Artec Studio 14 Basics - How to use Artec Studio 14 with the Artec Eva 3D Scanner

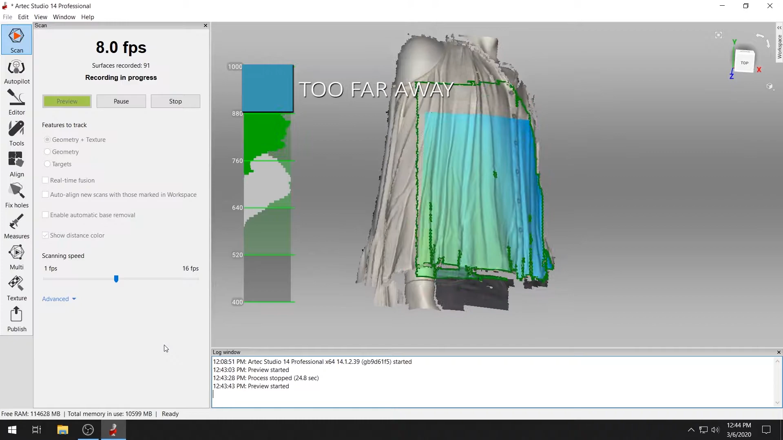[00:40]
If the model turns orange or red, you're too close.
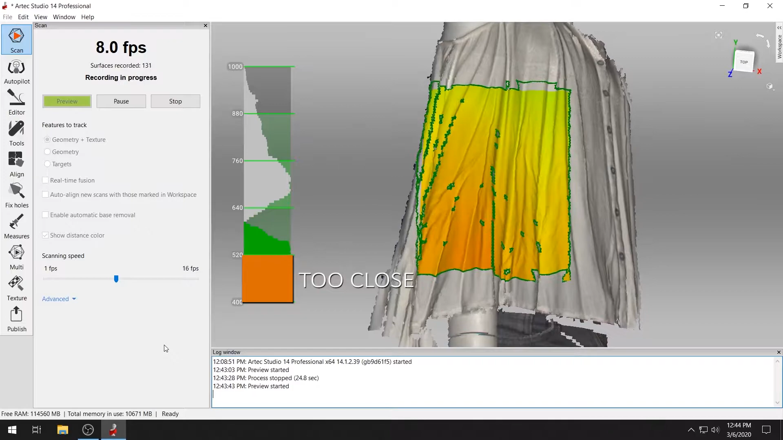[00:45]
The green colored model means you're capturing data at the optimum distance for the scanner.
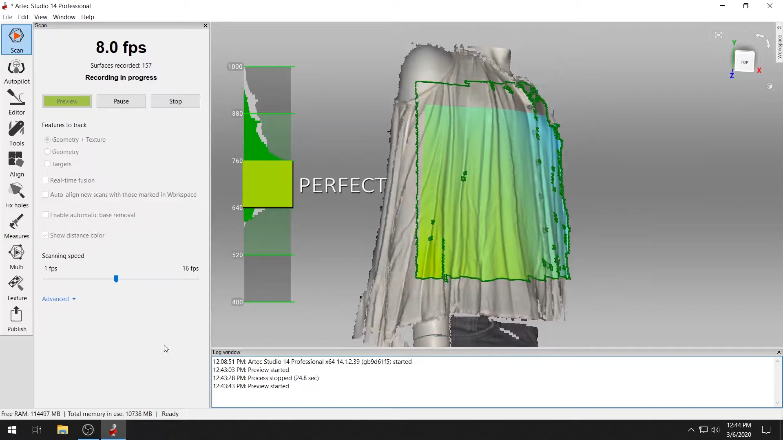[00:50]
Troubleshooting loss tracking.
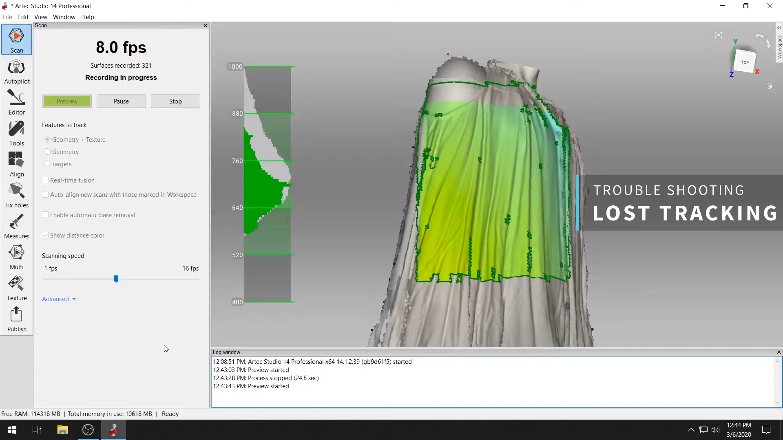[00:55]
If you move the scanner too quickly, you'll hear a beep, and ARTEC Studio will show a prompt letting you know that you've lost tracking.
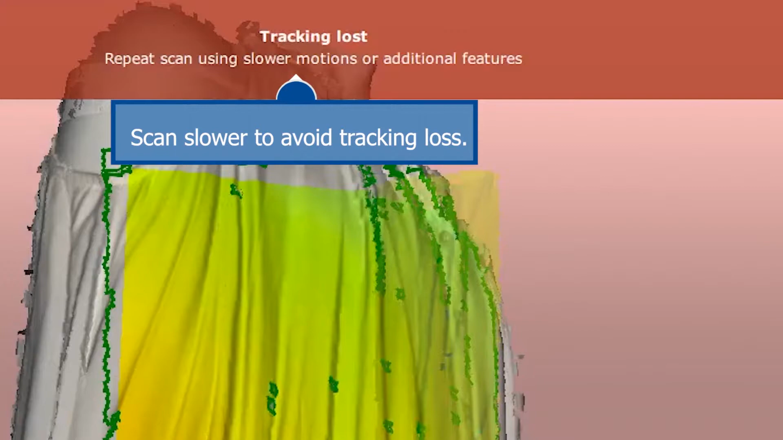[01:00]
Try to scan at a slow steady rate.
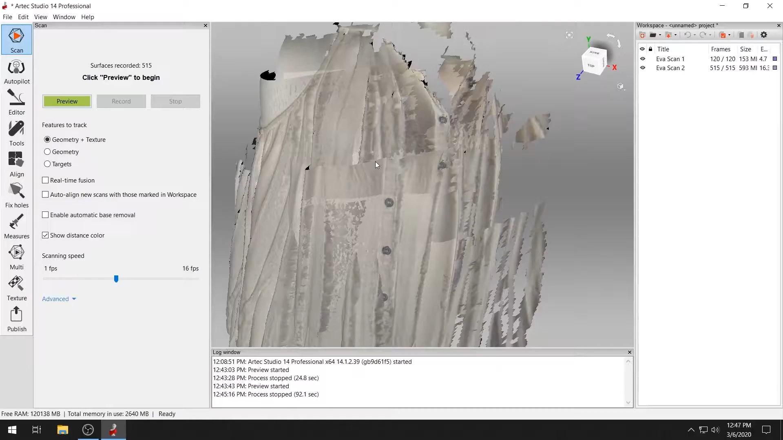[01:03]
Aligning multiple scans.
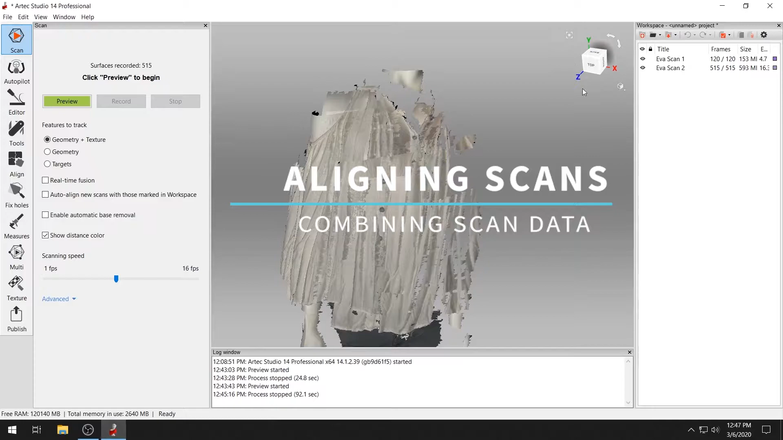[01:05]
Your individual scans will appear as layers in the right column, just like layers in Photoshop.
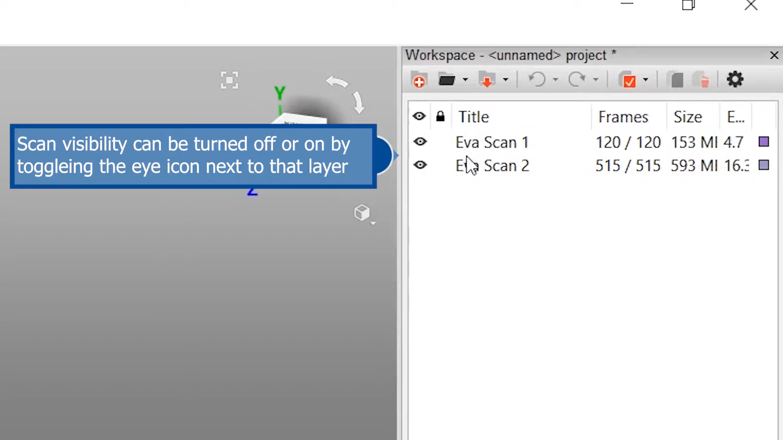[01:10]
And just like Photoshop, you can toggle the visibility of your scans by clicking the eye icon next to each scan layer.
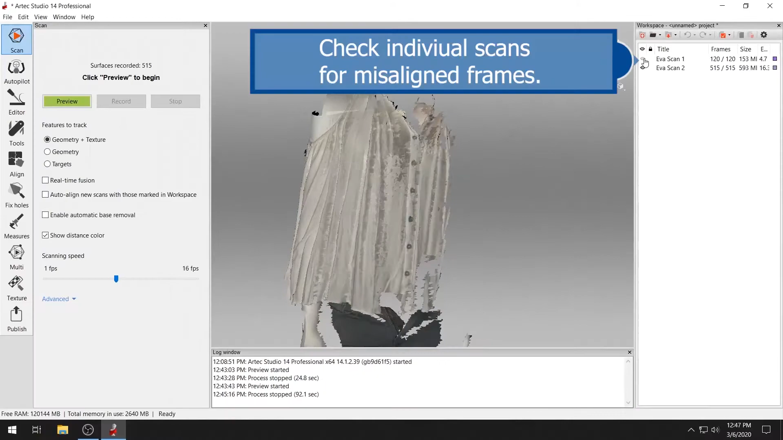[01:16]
Toggle your layers to check each scan for misaligned frames.
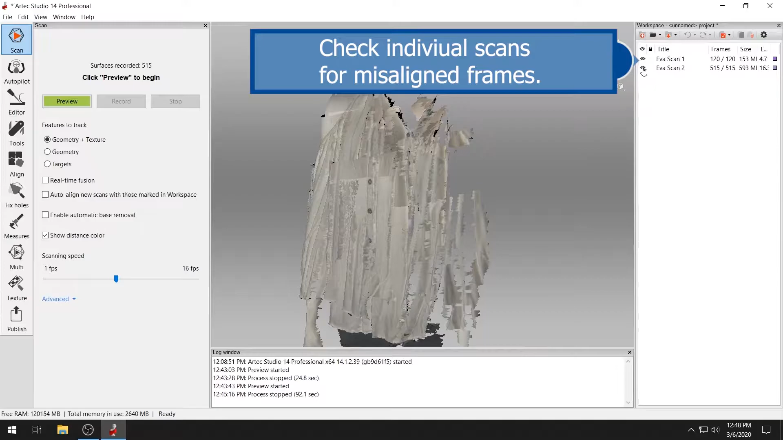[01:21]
Scans containing misaligned frames can usually be fixed by running the global registration algorithm.
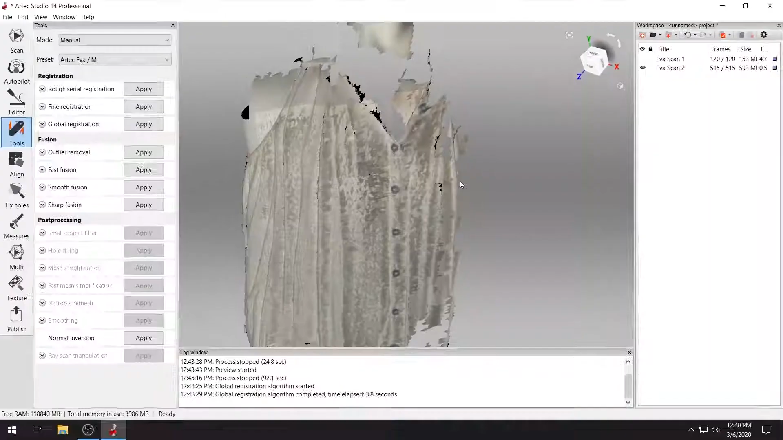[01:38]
You can also manually fix misaligned scans by double-clicking the scan and deleting the misaligned keyframes.
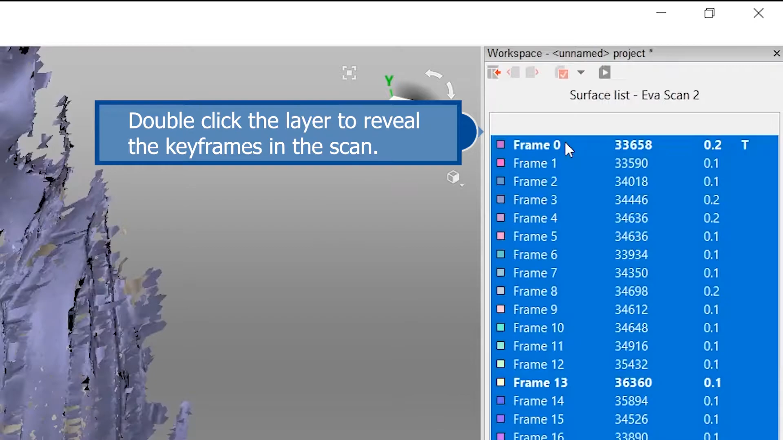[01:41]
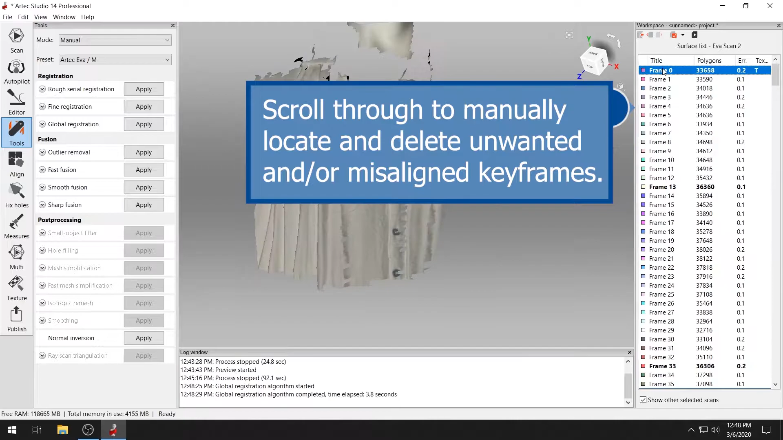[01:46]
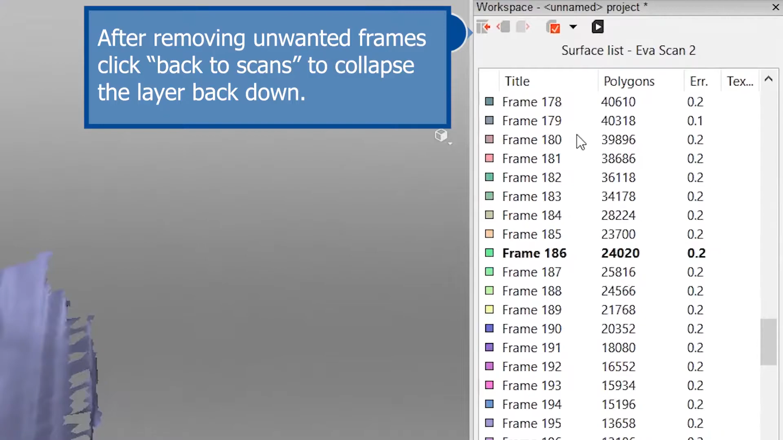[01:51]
Once you've removed all the unwanted keyframes, click back to scans to collapse the scan back to its normal view.
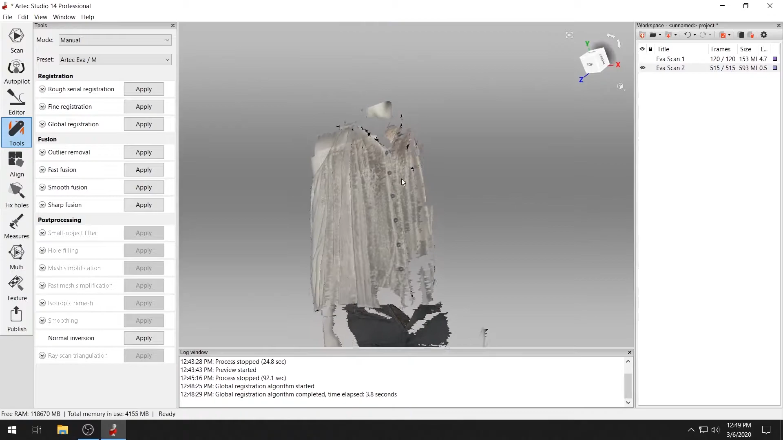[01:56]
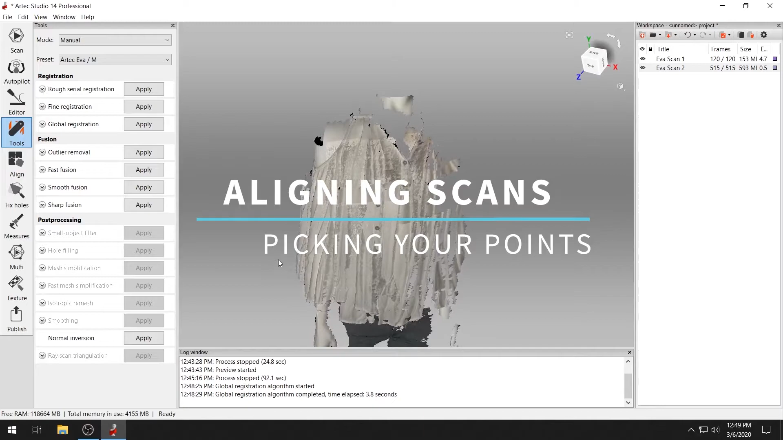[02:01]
To align multiple scans of the same model, make sure all the layers you want to align are toggled to visible.
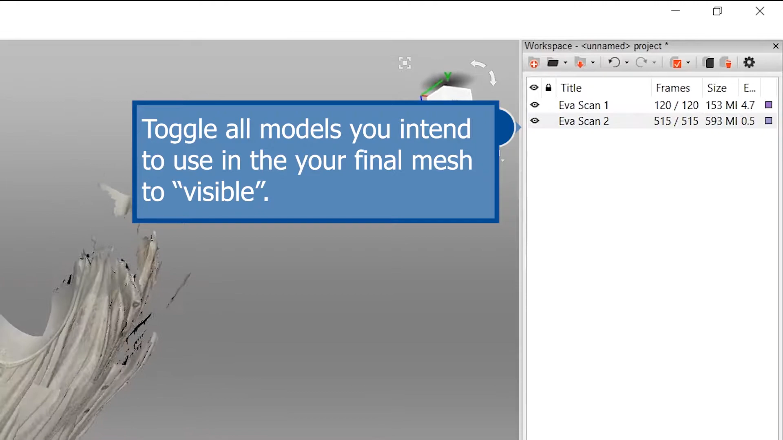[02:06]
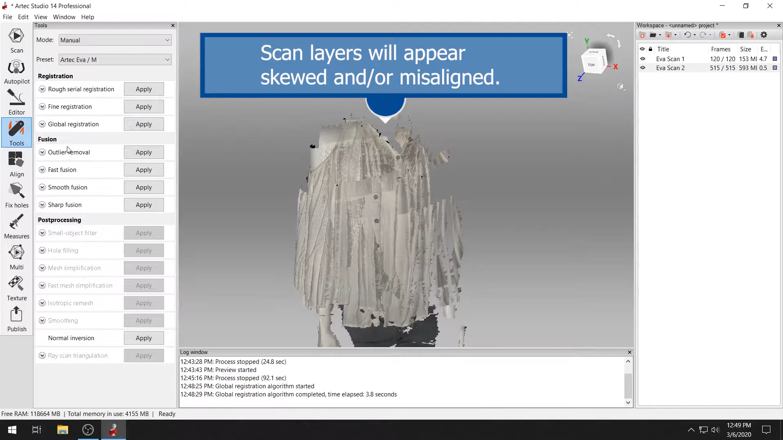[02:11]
Layers from different scans will appear skewed or misaligned at first. To fix this, select the Align tool. The first model listed is marked as registered by default.
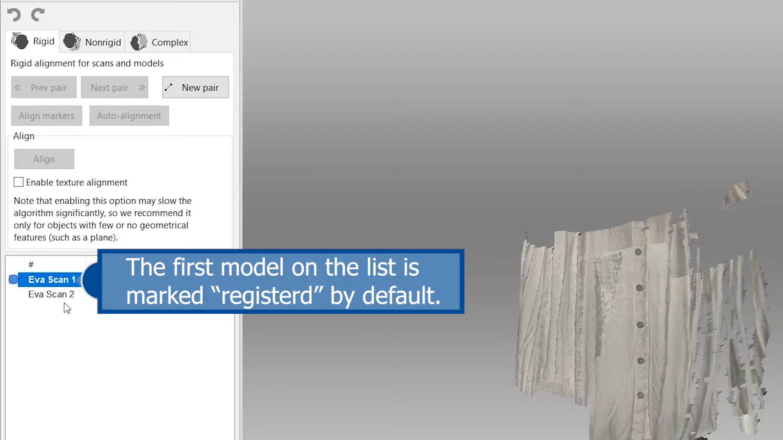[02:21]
Click each of the layers below to make them visible for alignment. Registered and aligned scans are marked with a purple dot.
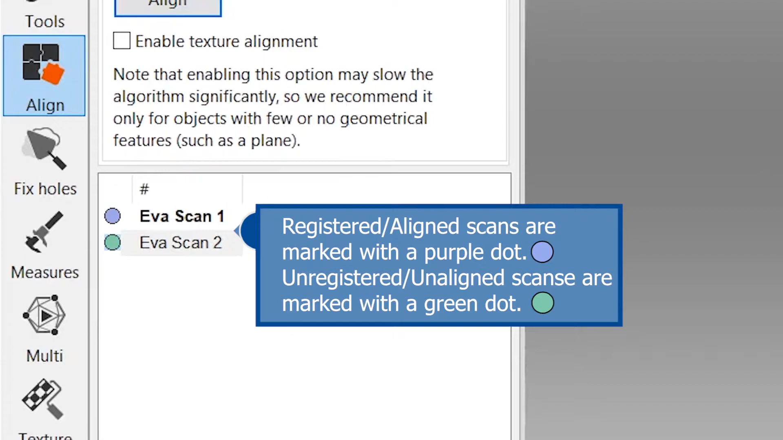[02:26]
Unaligned scans are marked with a green dot. Hold shift and use the mouse to move unregistered models independently. Separate your models so that you can see well enough to pick matching points for alignment.
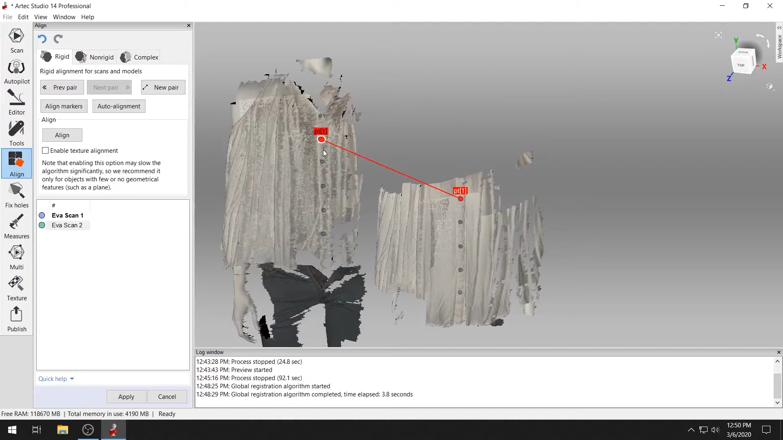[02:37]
Select at least three corresponding points between the models.
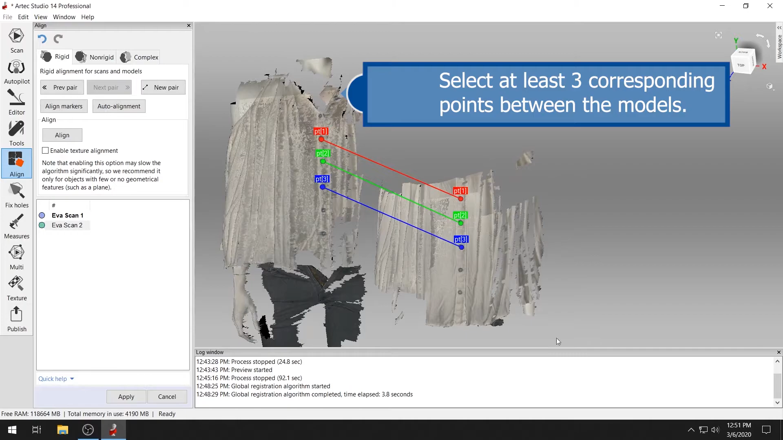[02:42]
Avoid picking points along the same plane, as shown here, as this can cause misalignment.
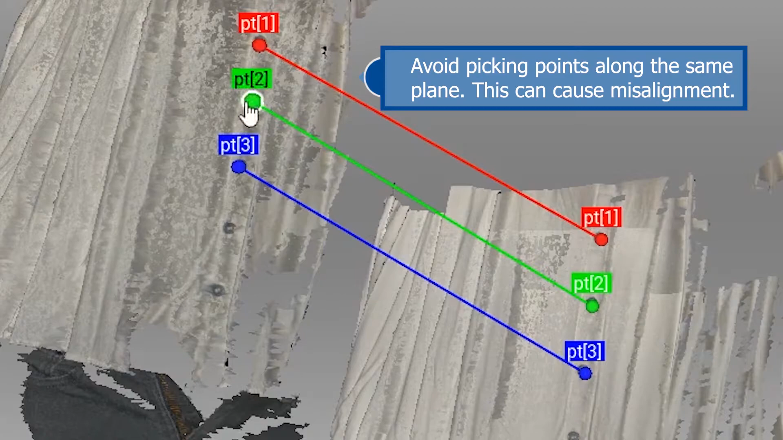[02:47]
Add additional points along another plane of the model to help triangulate the geometry of your model for proper alignment.